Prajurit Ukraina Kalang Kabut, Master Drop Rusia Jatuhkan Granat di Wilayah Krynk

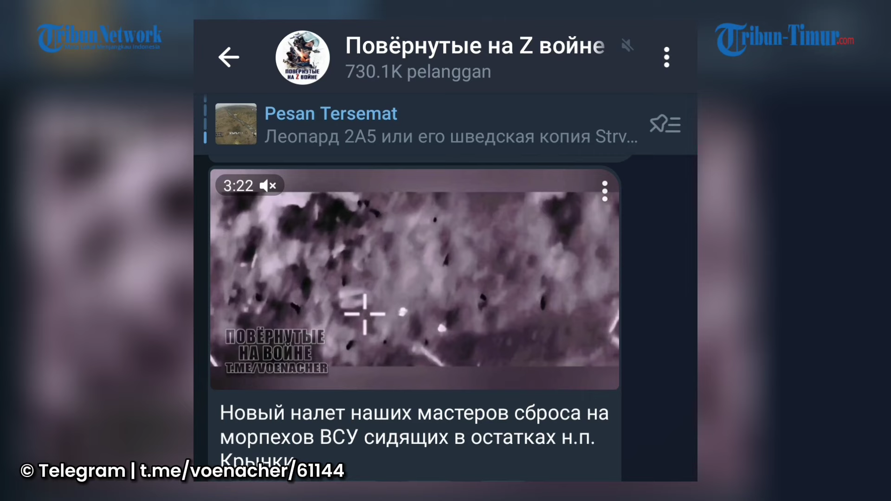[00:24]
Seperti yang terlihat dalam rekaman yang ramai beredar di Telegram pada Selasa 20 Februari 2024.
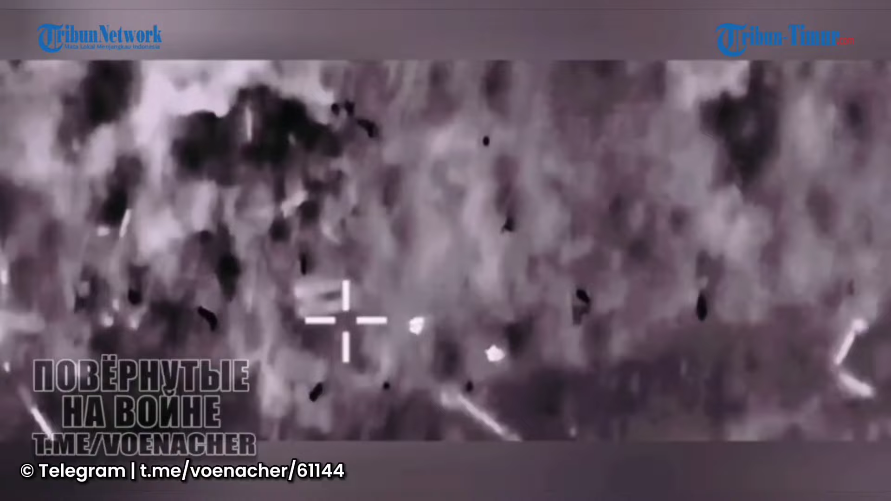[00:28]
Dalam rekaman tersebut menampilkan adegan
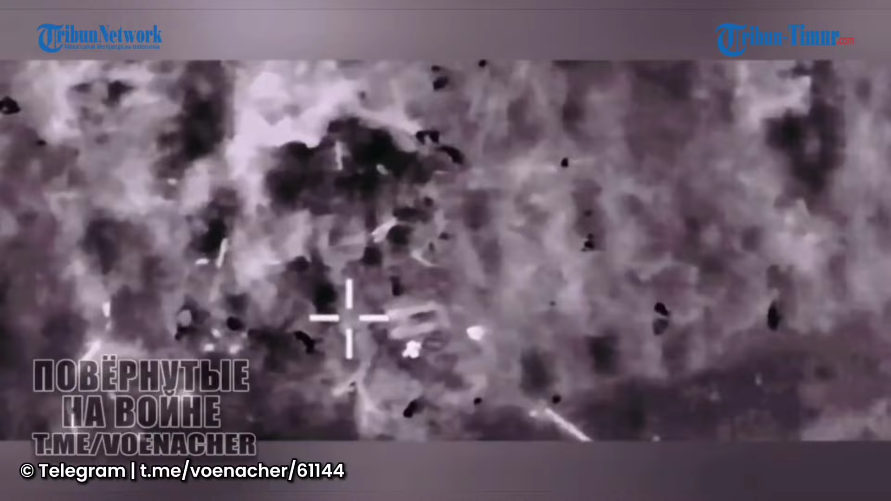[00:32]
detik-detik kelompok militer Rusia dalam menjatuhkan granat untuk memburu prajurit Ukraina yang terdeteksi. Sekitar 15 ledakan terjadi dan memicu kepulan asap yang tebal seperti yang terlihat dalam rekaman.